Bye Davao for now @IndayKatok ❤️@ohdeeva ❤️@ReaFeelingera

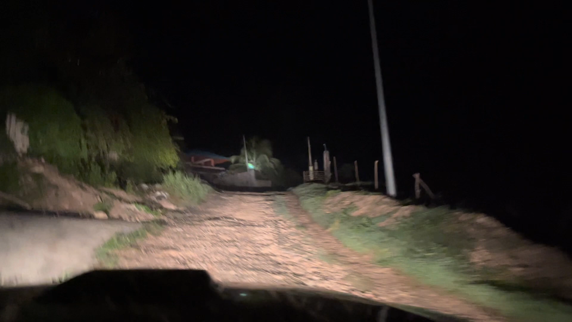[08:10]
We're going up, we're going to the... Ganda po ng roller coaster na sa pagyan. Oh, yeah, narito po. Roller coaster, roller coaster na po. Ito po yung ano, ito po yung...